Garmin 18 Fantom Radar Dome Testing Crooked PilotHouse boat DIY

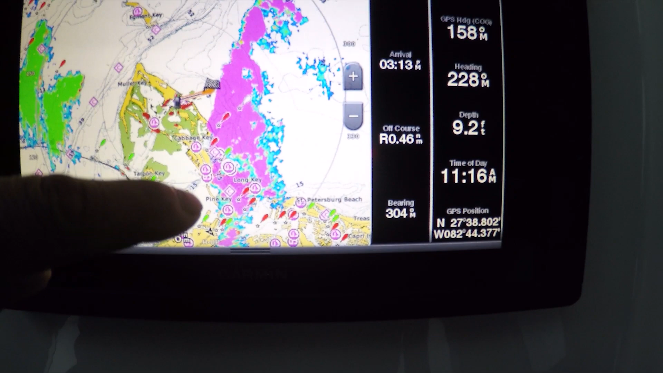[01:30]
this big cloud right here so it picks up the weather perfectly see this color here is threatening color because it's coming towards you the green one is already passed so it's non-threatening it's going this way so this one is kind of pink
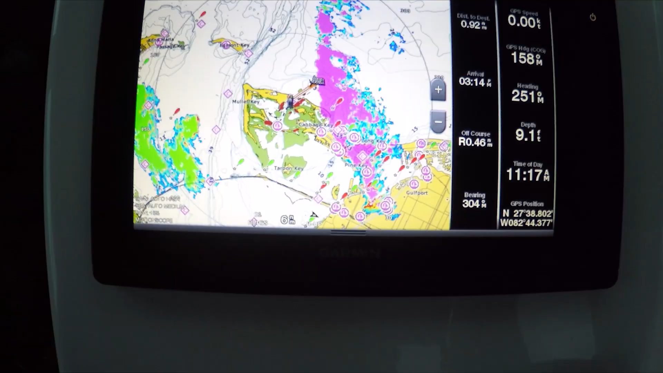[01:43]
uh it's a moving object that is coming towards you but
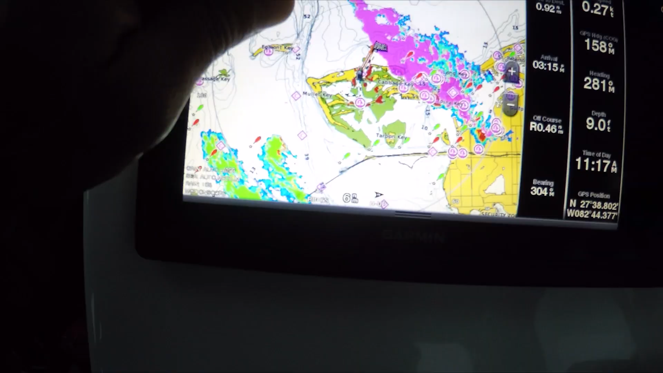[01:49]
this definitely is going to hit us right now and if you look at it i'm going to tap on it it is one mile away
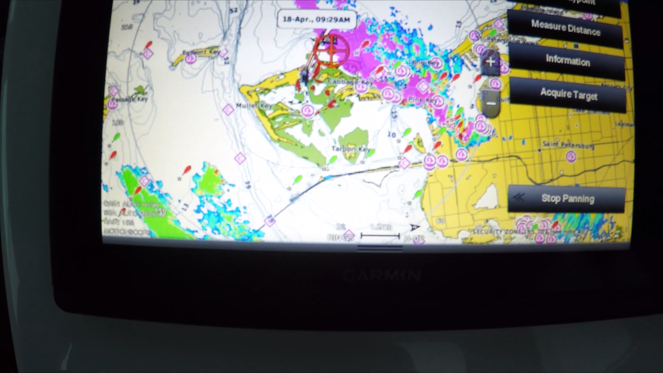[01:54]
and
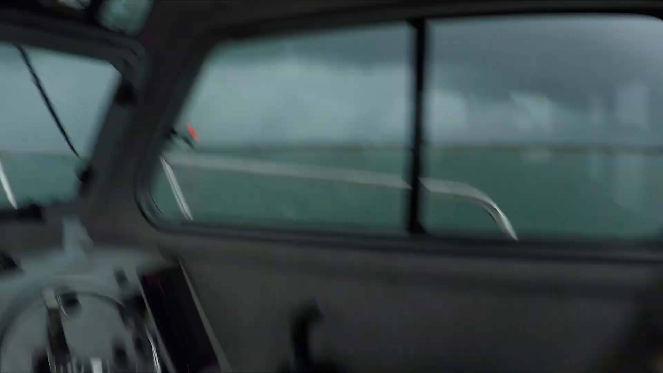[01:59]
come down here it's moving fast it's right here already
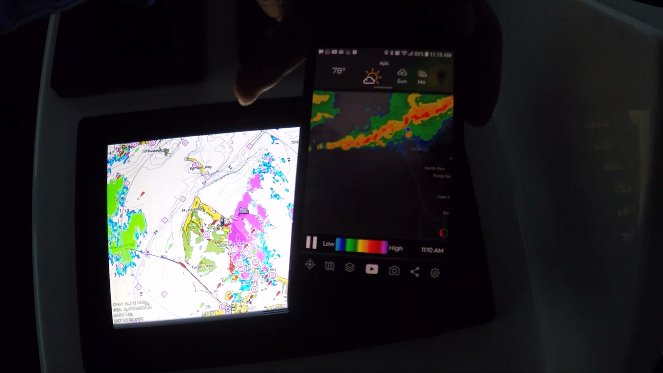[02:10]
all right we're going to compare the phone